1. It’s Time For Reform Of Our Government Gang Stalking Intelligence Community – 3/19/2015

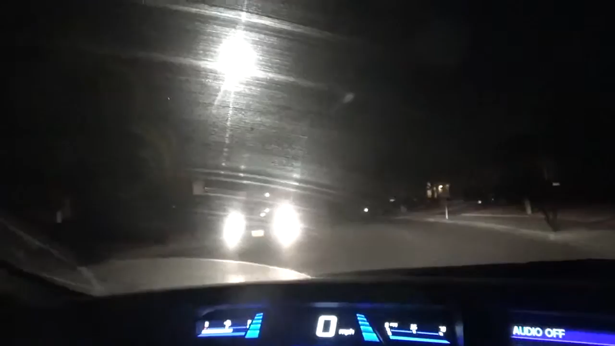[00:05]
I believe that was a red car that just passed me by.